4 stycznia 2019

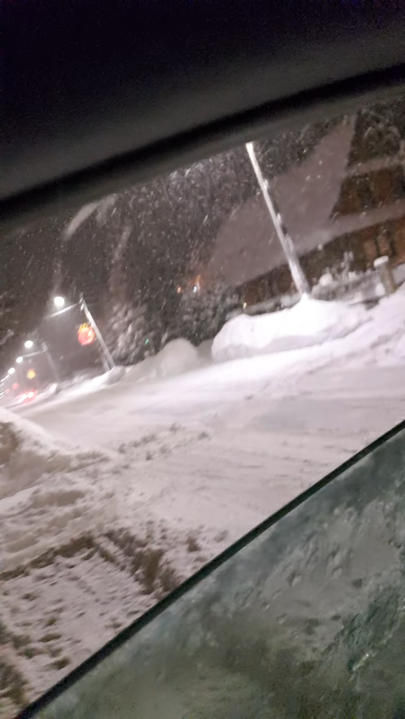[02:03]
Fiu, fiu, fiu. Kurwa. Mógłbyś się przeklinać, bardzo się proszę.
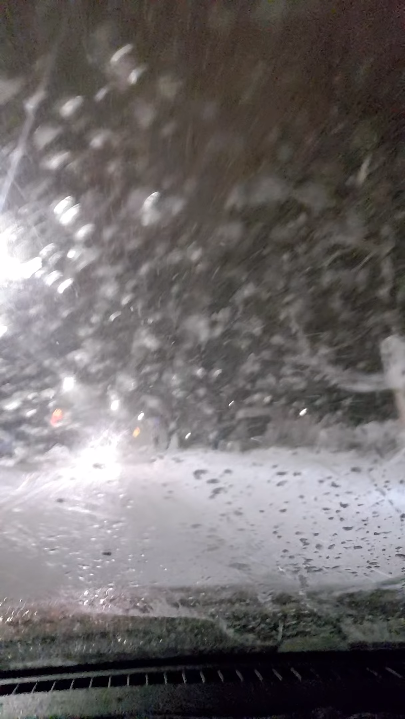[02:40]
Gdzie podskocznie? Tam koło nas jest skocznie jeszcze. No pewnie. Tutaj jest taki mały zjazd narciarski. I szkółka. Widzicie, jaka piękna zima? Żyć, nie umierać. Nic dodać, nic ująć. Ty patrz na ulicę, co? A nie piszesz z tymi tymi, już nie powiem z kim. No.
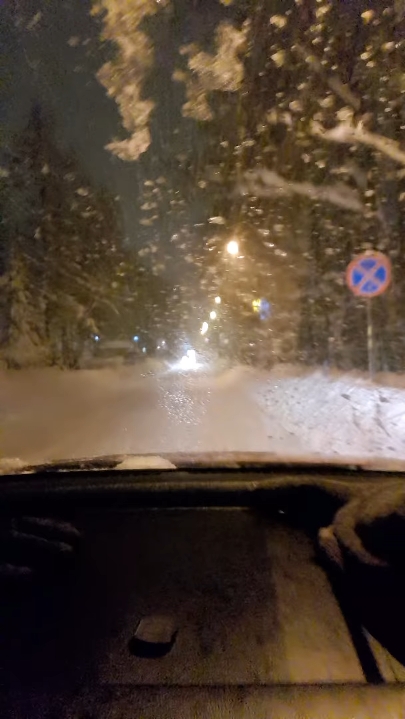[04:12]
Nie widziałem jej. Morda, jaki bunkier, ty, nie widziałem tej barierki, ale by był przypał. Ja bym sobie łeb rozjebał jeszcze. Przepraszam, bym sobie rozwalił głowę. Zakopane. Całe białe, zasypane. Jadę przez nie z pełnym bananem, uśmiecham się do wszystkich.
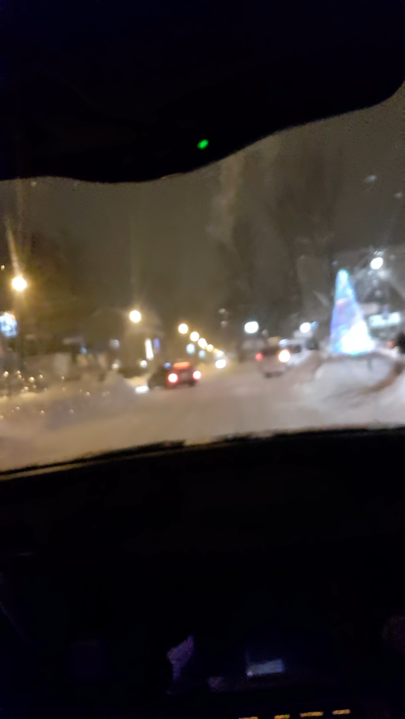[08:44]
Tutaj w prawo? Tak, dokładnie. Ale czyje prawo? Tu, w prawo, nasze prawo. A nie, moje prawo, dworzec, czy twoje prawo? Ty dworzec, tu jest dworzec. W lewo, wariacie, pomyliło mi się, nie z tej strony. Że nie z tej strony było, że jeździł, że od tu właśnie, tak. W lewusa i w prawusa, hotel Grand. Ale ładnie, ale ładnie, Zakopane PKP.
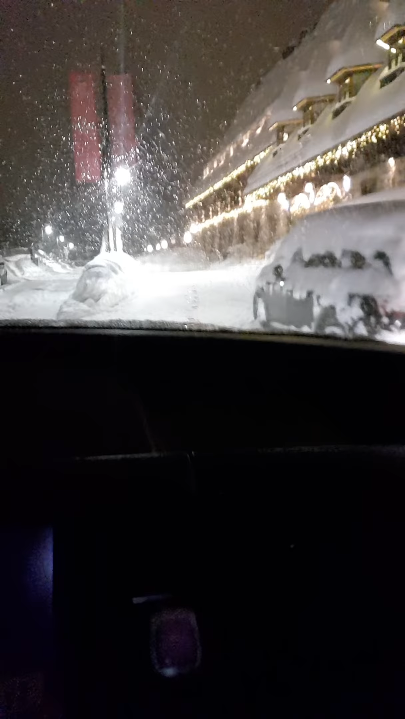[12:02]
Ale byś zajebał, poszedł. Ale byś, ale urwał, ty. Ale dzwon by był, co?